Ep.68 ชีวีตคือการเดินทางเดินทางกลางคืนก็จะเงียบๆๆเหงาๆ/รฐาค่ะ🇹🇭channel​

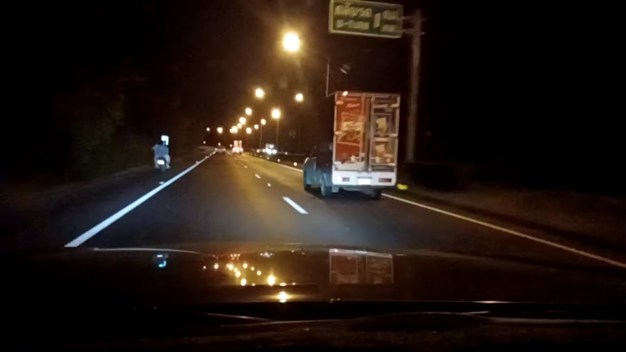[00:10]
ก็ดูบรรยากาศค่ำคืนนะคะตอนนี้ก็ถึงพังงาแล้วก็กำลังจะขับรถไปเรื่อยๆไปเรื่อยๆวันนี้ก็รถก็เยอะหน่อย